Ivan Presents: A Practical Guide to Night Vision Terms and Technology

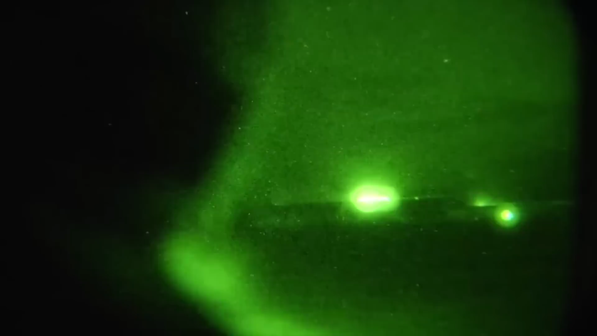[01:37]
Yeah, so I think the first thing you're kind of going to hit whenever you're looking at different tubes is the generation. So, you know, what constitutes a generation.
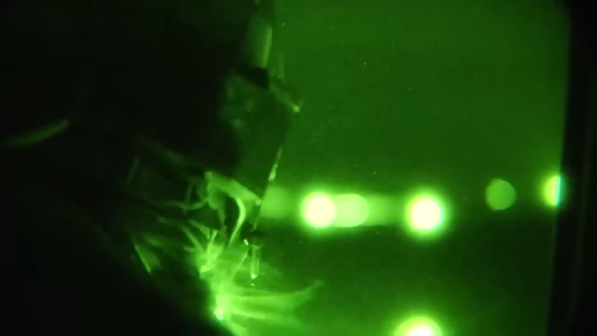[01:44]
They weren't just kind of released statically, you know, like the iPhone.
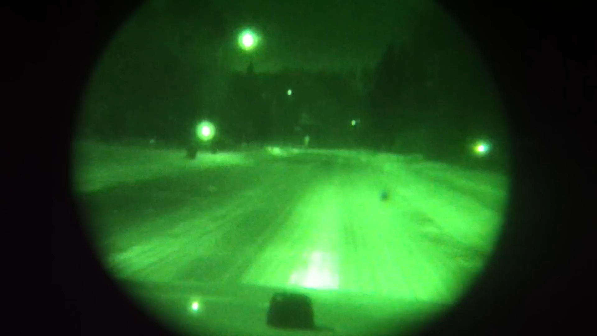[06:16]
Like we, we go all the, all the way into 10,000 hours. Yeah. Easily like three times. Yeah.
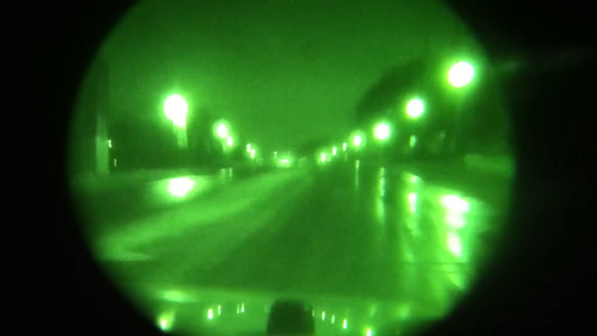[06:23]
Life of the gen twos. And it's all because you have that thin little barrier now sitting between that really sensitive photocathode and that highly energized micro channel plate. That did come with one small con though. The electrons that came from the photocathode, they did have to still pass through the film.
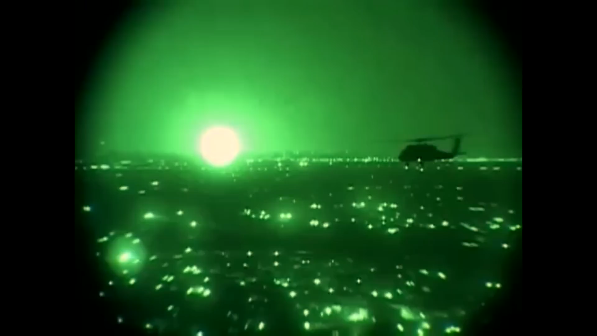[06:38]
It's kind of like putting your face up to a screen door. Yeah. Yeah. But it was well worth the, the lifetime you got out.
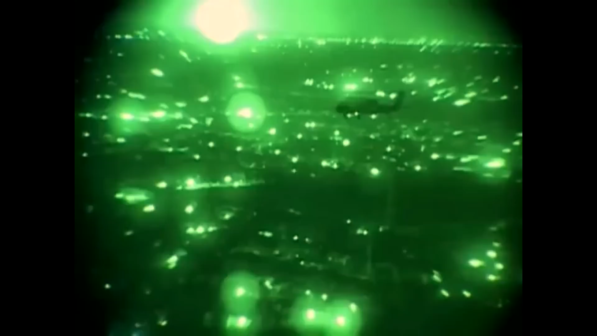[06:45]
There's a scattering effect caused by that ion barrier film.
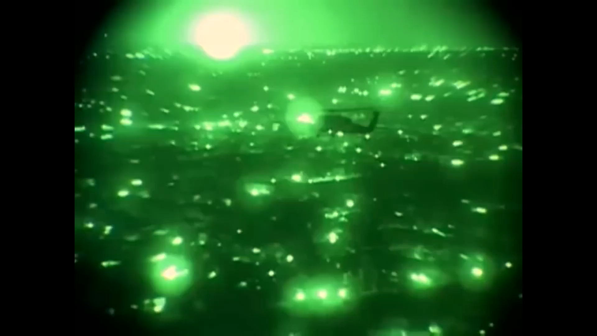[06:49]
So the electrons coming from that photocathode, they get scattered.
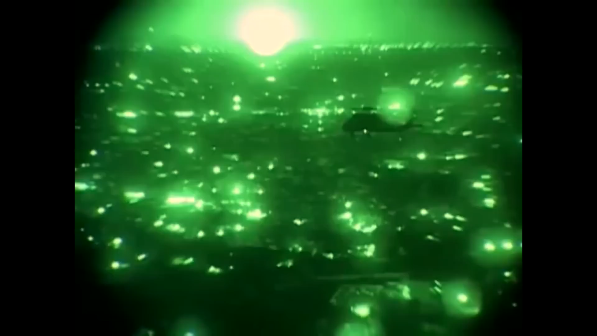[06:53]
And despite an advancement in every other component, it still held the technology back because the noise in your picture was a lot more.
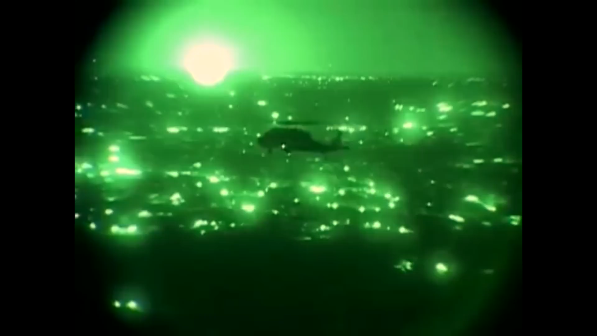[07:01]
So that became the target of the next technological improvement where they went from the regular, what's kind of coined as thick film to thin film.
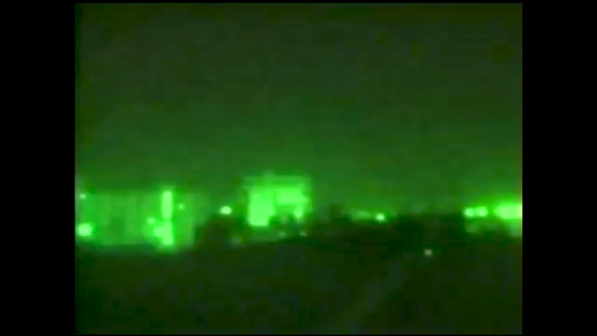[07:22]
They weren't happy with the scattering effect caused by that thicker ion barrier in between the photocathode and that micro channel plate.
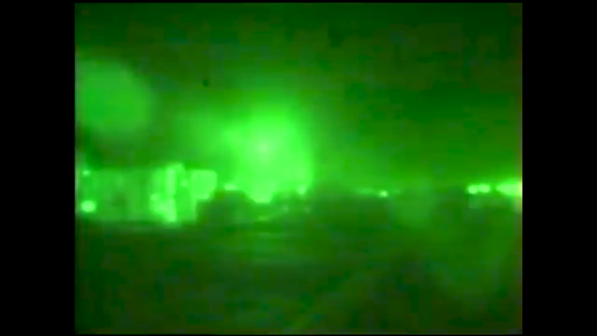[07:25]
So what they did is they made it thinner and they also improved the barrier or the protective properties of that film.
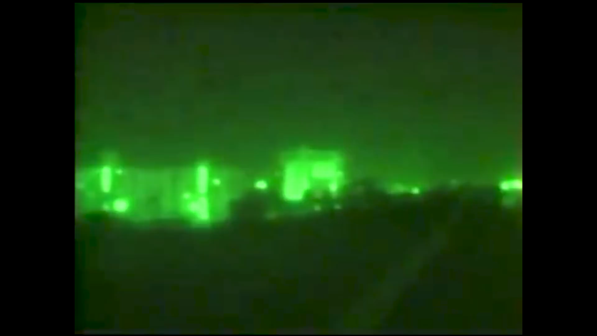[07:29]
So the end result is you get a superior image and also a superior service life.
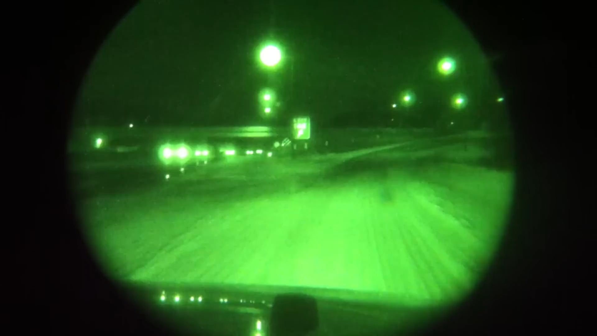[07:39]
Now you go from the neighborhood of 10,000 hours to 15,000 hours with a better image. And at the same time, those gen three plus, those later on gen threes, they improve the technology and the micro channel plate too. You can think about those channels as like pixels.
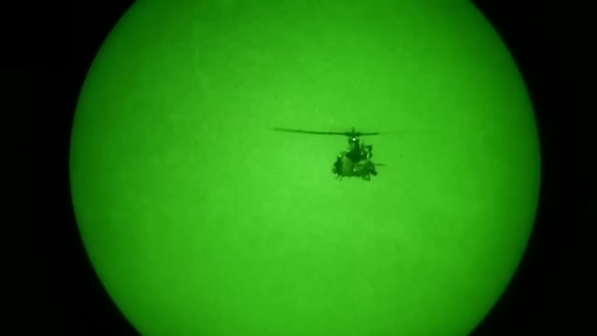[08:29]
So the photocathode always has a certain oscillation of voltage, you know, turning it on and off. And so what auto-gating does is it changes that rate of oscillation at kind of like some form of light sensitivity.
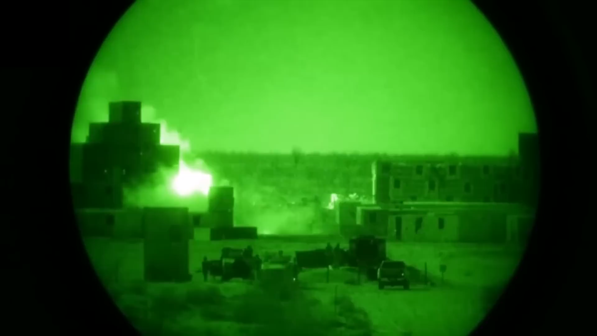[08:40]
So what this means is that in brighter situations, it will slow down the photocathode so that it lets less in and it kind of adapts.
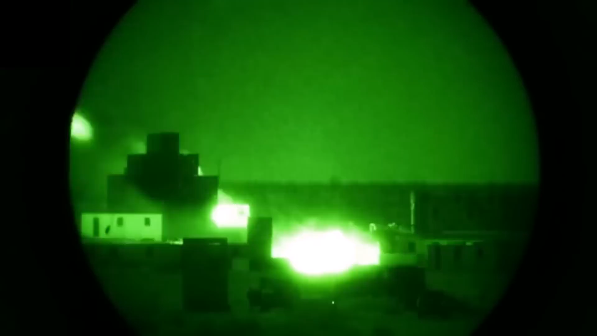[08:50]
The problem auto-gating was attempting to solve was a tube life problem and an optics problem because that photocathode,
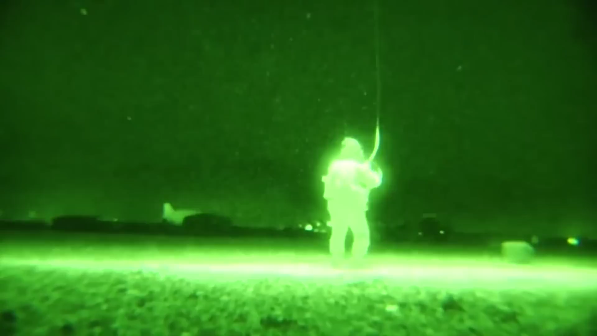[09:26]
So if you looked at a bright light and it was fully energized, you'd be kicking off a ton of electrons that didn't need to be coming off that plate and reducing the overall life.
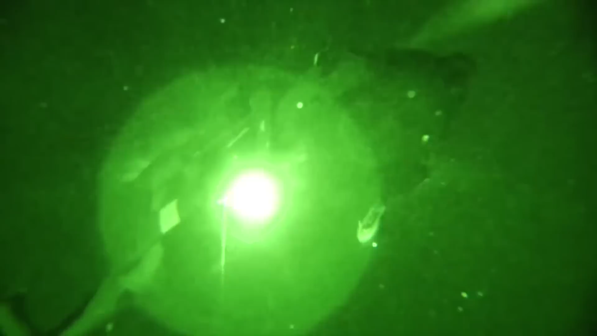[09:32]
In addition to making a very bright image, you know, people would have to pop up their night vision and look away. Yeah. So what auto-gating did was very clever.
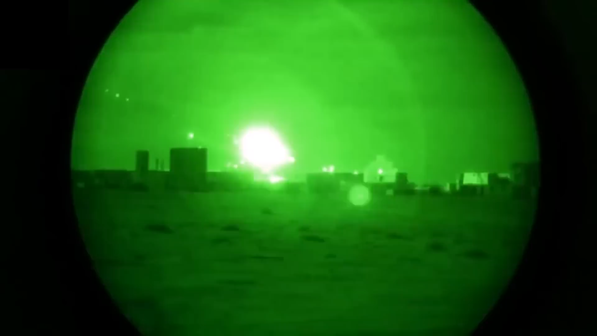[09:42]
They decided, okay, we can turn on and off that photocathode plate.
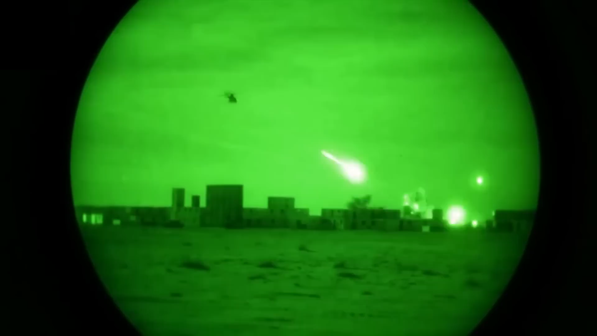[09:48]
We can turn it on and off at a frequency and vary that frequency depending on how bright the environment is.
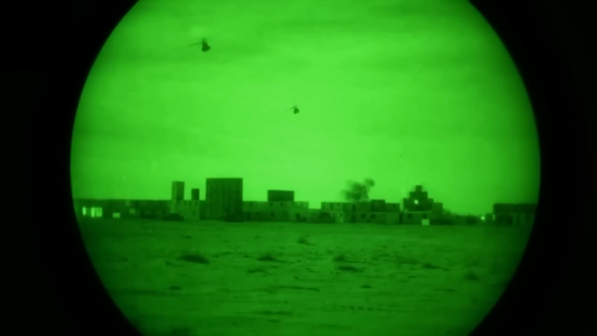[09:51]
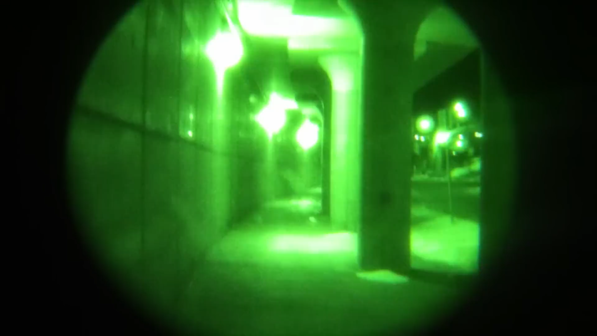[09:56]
So if you were walking into a bright room, it would be off most of the time. And if you walked into a very dark room, it would be on most of the time.
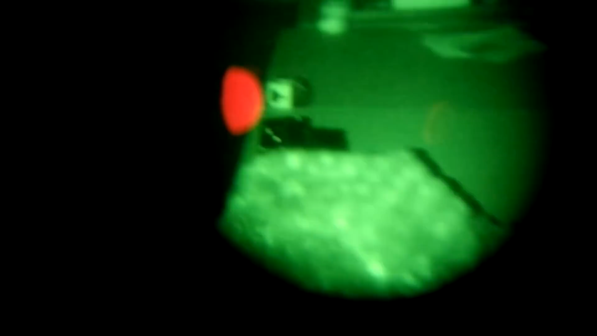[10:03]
And what that did is it normalized the amount of electrons coming off of that plate. So it was constant and all of the components knew what to expect.